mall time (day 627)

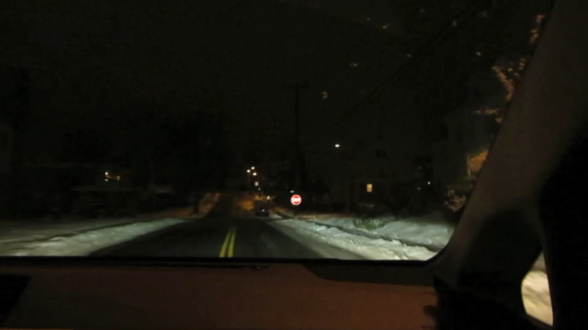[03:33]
When the fire trucks are up the corner, they had snow clouds come by. They need to drop salt on this.